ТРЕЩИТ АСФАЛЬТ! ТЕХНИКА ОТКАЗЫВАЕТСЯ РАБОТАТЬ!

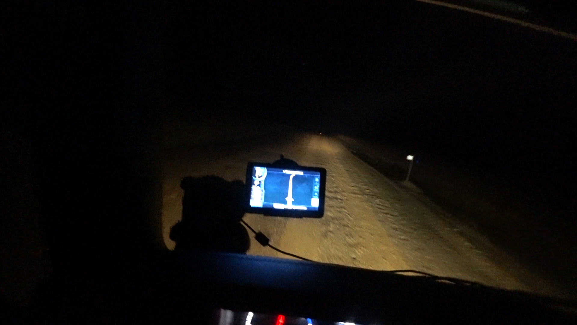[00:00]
так ну похоже началось интересное вы видите да машина как бы буксует грунтовка вроде подымаемся тихонечку тихонечку подымаемся это объездная целинного асфальта нет здесь сплошная грунтовочка этот подъемчик я покорила сейчас лето почти лето что где-то здесь можно встрять только если утонуть в